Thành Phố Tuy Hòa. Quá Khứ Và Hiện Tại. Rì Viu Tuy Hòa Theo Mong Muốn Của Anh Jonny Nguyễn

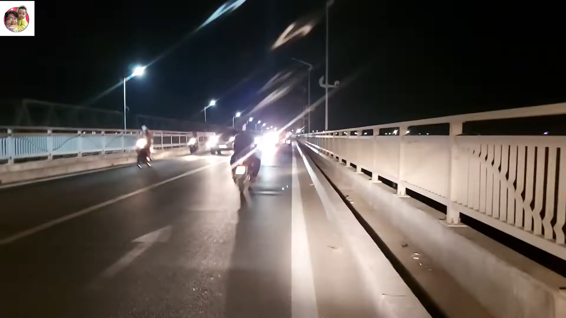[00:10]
Rồi, rất là vui khi hôm nay Quốc lại tiếp tục có mặt ở thành phố Tuy Hòa để quay lại những cái địa điểm theo yêu cầu của anh chị ở xa quê từ lâu. Thì theo cái nguyện vọng, cái nhu cầu của cái yêu cầu của anh Johnny Nguyễn,
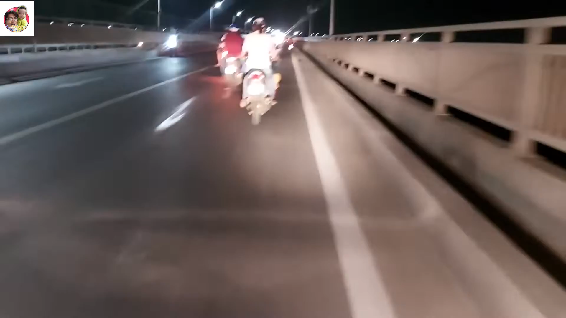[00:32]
thì có yêu cầu Quốc quay ngay chỗ khu vực cầu Đà Rằng. Thì hôm nay quay cái chỗ khu vực cầu Đà Rằng này á, nếu mà để truyền tải được hết cái vẻ đẹp của nó đến anh chị thì quay ban đêm. Thì bây giờ ban đêm Quốc đã có mặt tại cầu Đà Rằng và bây giờ sẽ quay cầu Đà Rằng một đoạn,
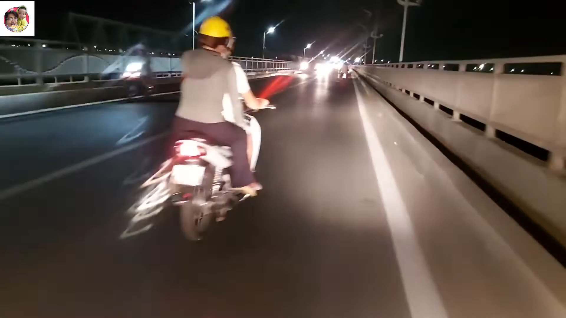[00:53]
và chủ yếu là Quốc muốn gửi đến anh chị một cái điểm nhấn của thành phố Tuy Hòa, đó là nút giao thông mới được xây dựng xong và cầu vượt kết nối giữa Phú Lâm và bên Phú Đông, và kết nối giữa trung tâm Tuy Hòa cũ đi vào thẳng vào Nam luôn, đi vô tới Đèo Cả luôn đó.
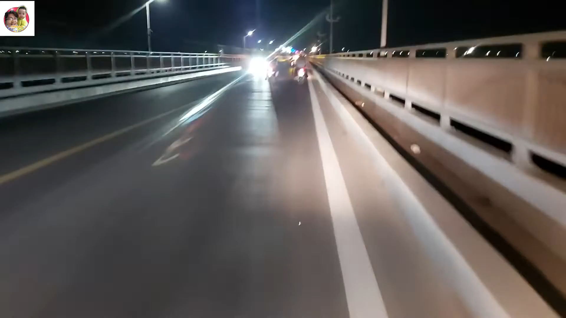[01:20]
Thì trước mặt á, anh chị có thể thấy không, cái ánh đèn lấp lánh kia là cái khu vực cầu vượt đó, vừa xong luôn nha anh chị. Cầu này hiện tại phải gọi là điểm nhấn của khu vực Nguyễn Văn Linh, khu vực mà đầu não để đi vào trung tâm thành phố, đó là cây cầu này, cầu Đà Rằng. Nay ở đây dựng cái cổ xe nhẹ thôi để cho ba chạy xe cho nó dễ.
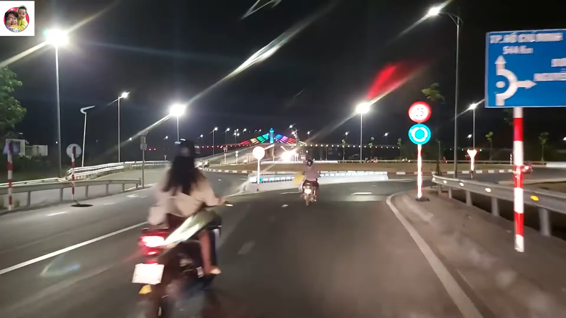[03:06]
Đây, để làm sao Quốc quay cho mọi người xem cho nó tiện ta. Ở đây thì nhìn hơi xa rồi, vâng, để Quốc ngừng lại cái chỗ này. Hướng này là hướng đi về Phú Lâm này, đi lên các tỉnh Tây Nguyên
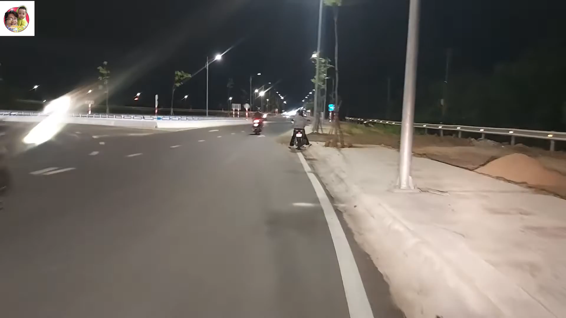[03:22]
đó. Đó, màu sắc rất là rực rỡ.
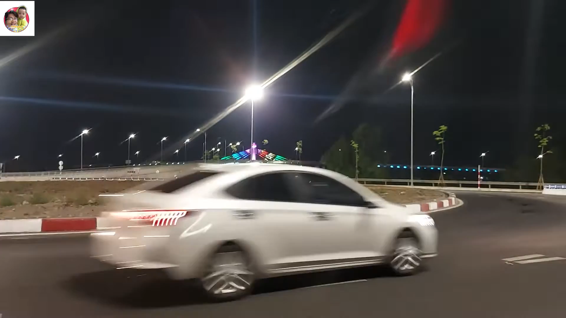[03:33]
Thì cái hướng này nè anh chị, cái hướng này là đi về các tỉnh Tây Nguyên nè. Đó, đi về Phú Lâm rồi đi về các tỉnh Tây Nguyên như là Đắk Lắk,
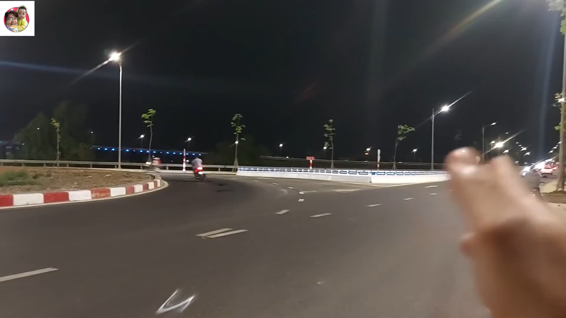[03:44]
Gia Lai. Còn cái hướng này là đi thẳng vô Đèo Cả nè. Hướng này là tuyến quốc lộ 1 đi thẳng vô Đèo Cả luôn.
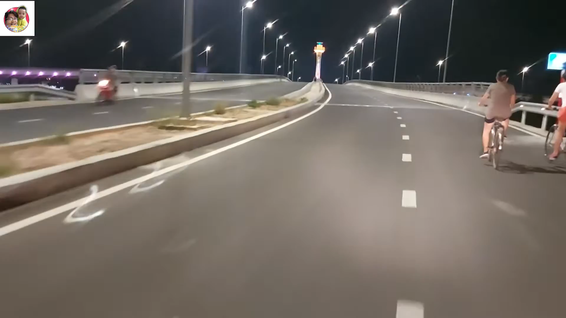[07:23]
Rồi, con quên lên tới đỉnh của cái cầu rồi nè, đến cái trục mà nó quăng dây á, biểu tượng là đó,